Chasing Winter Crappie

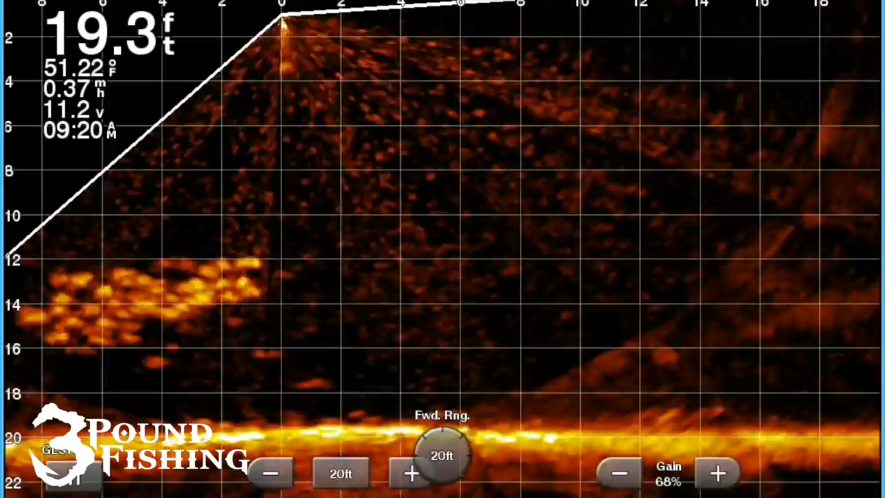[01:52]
On screen: depth 19.3 ft, water 51.22°F
But then we're also going to fish the shallows and get about two or three foot right next to the weed edge. So a combination of those two types of fishing is going to occur in this episode. I'm going to show you a lot of live scope, even talk a little bit about side imaging. So if you enjoy it, stick with me folks. Enjoy this episode. Sit back, relax.
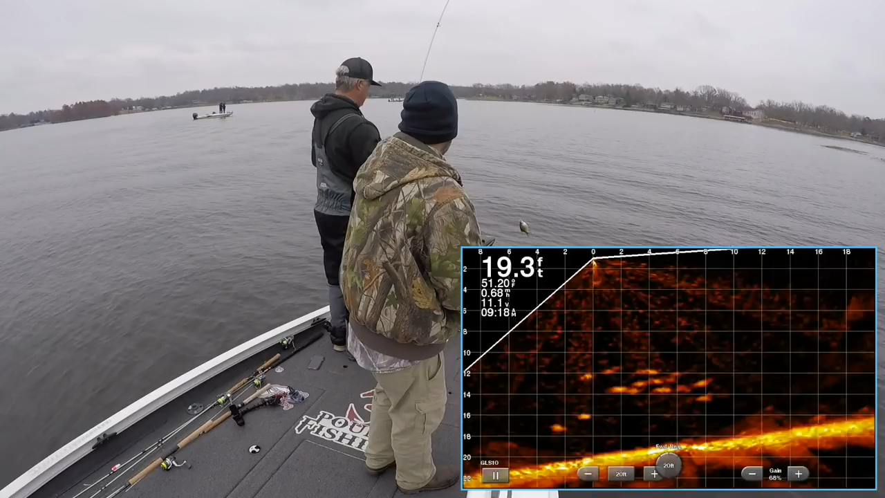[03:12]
On screen: depth 19.3 ft
And you can notice the other boats that are around us right now, they're doing essentially the same thing, especially that boat there you see with the two guys standing up. They're looking at their live scope. They're just chasing the schools as well. In this particular area on the lake, there just seemed to be a lot of schools around. And you would just simply look out about 30 to 50 feet, find a school, then go after it and just chase it. So a lot of fun, just a great experience. And just this particular cove had a ton of schooling fish.
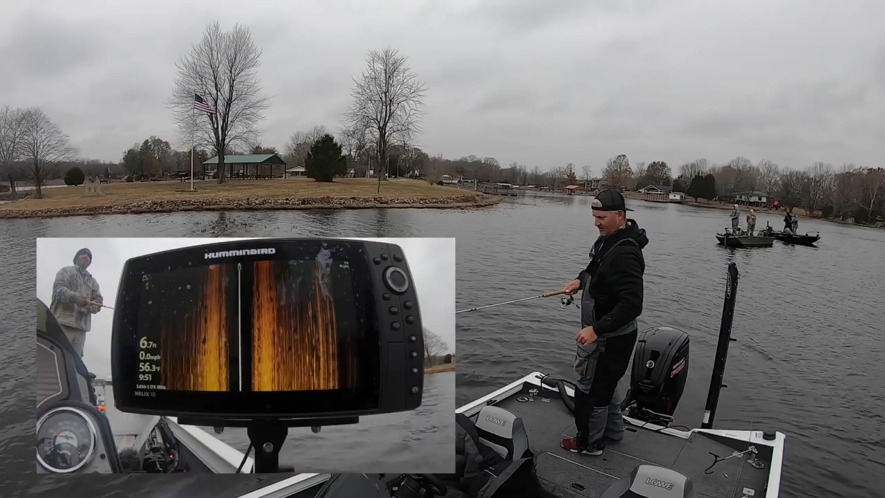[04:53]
All right, you'll notice that I've looked down at my side imaging. Folks, I always keep my side imaging running when I'm fishing out the back of the boat. It's always on and we're looking for those black blobs right there. Those are fish. Those are actually the shadows of the fish.
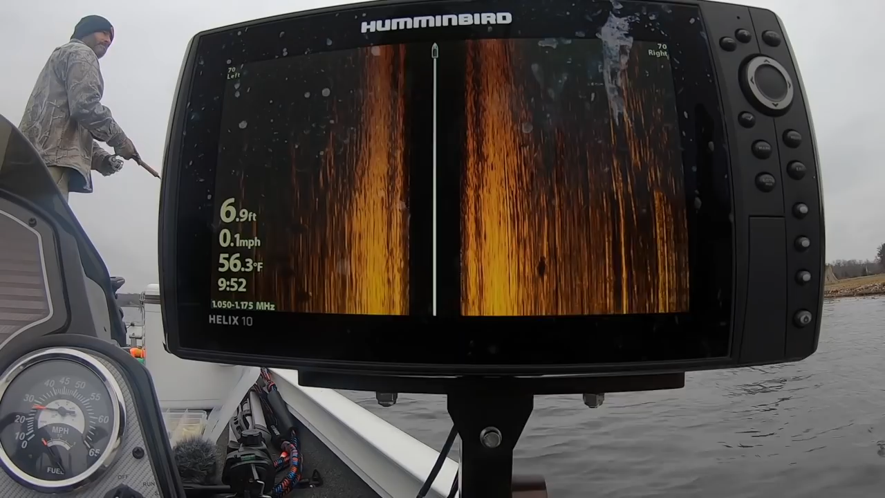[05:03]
On screen: depth 6.9 ft, water 56.3°F, speed 0.1 mph
The white long streaks are the fish themselves. Those are what are casting those shadows. So you can see the white streaks right there. You can see the black shadows. That's what I'm looking for constantly when I'm sitting in the back of the boat. Very important. Great tip. Use it, folks.